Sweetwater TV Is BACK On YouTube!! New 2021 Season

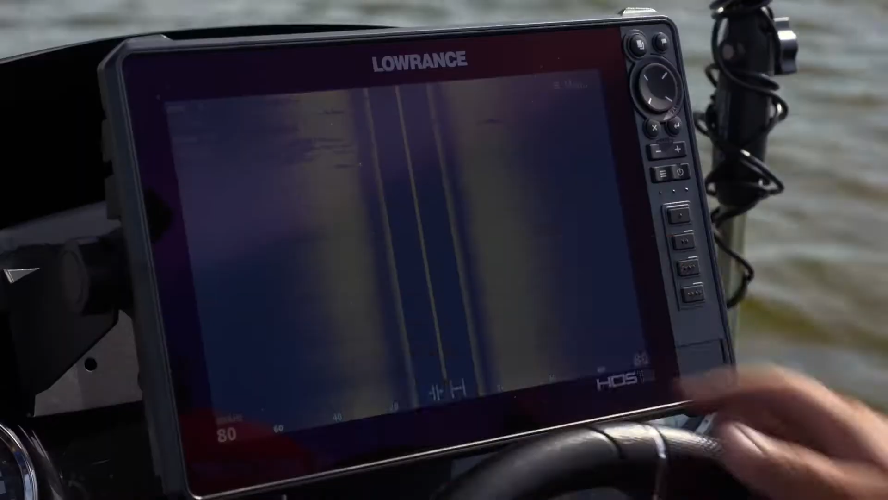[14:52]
Oh, check it out. Look at those. Oh, my gosh. There's more.
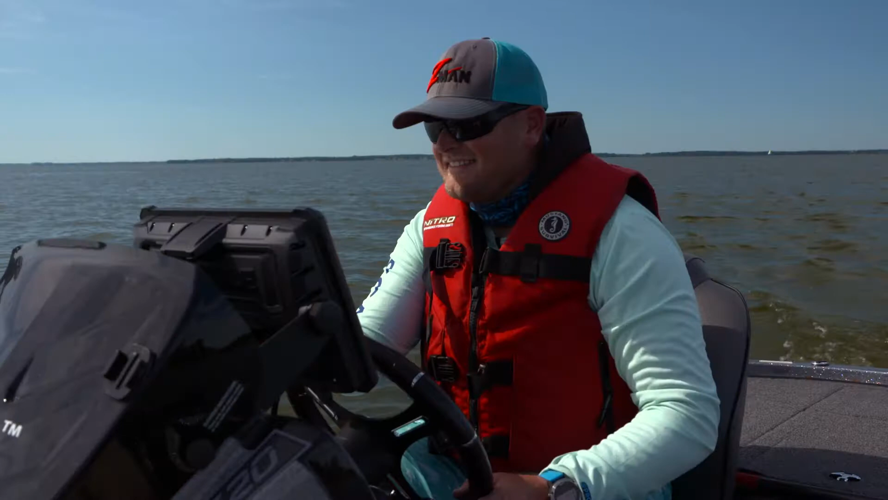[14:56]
That is incredible. Look at all that brush.
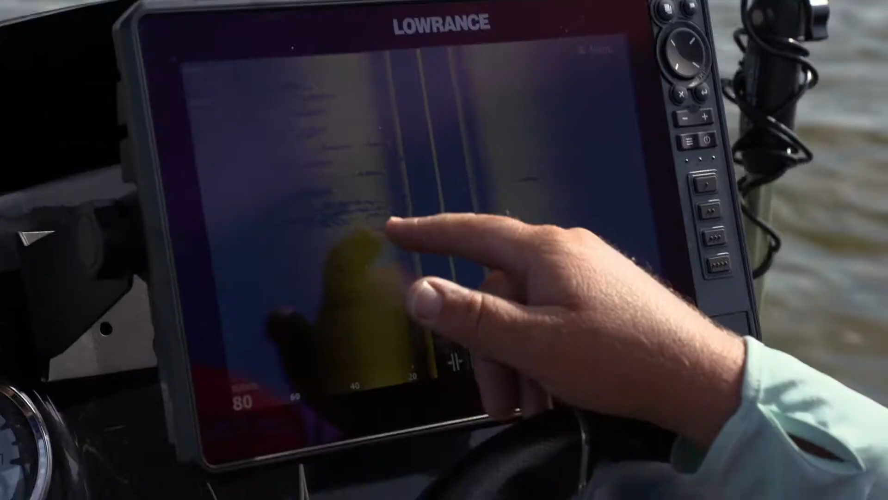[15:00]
You see these right here.
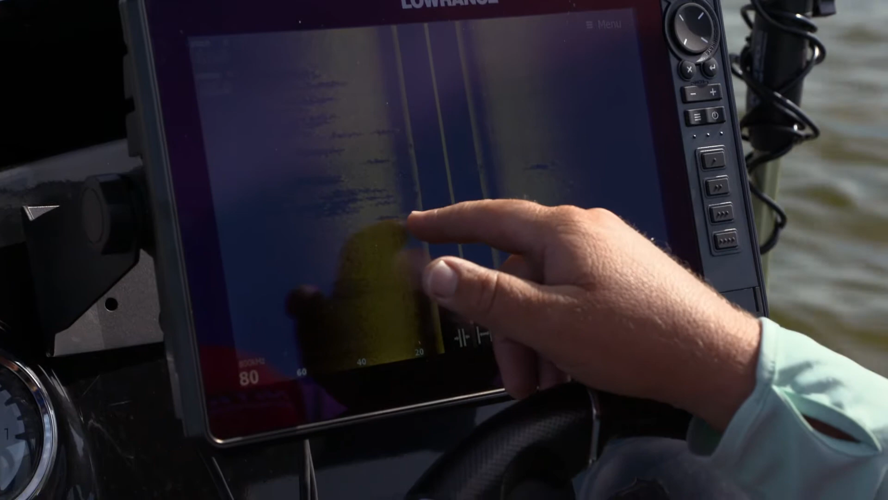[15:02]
The way to tell if they're a brush pile is you can see the shadow casting off of that brush.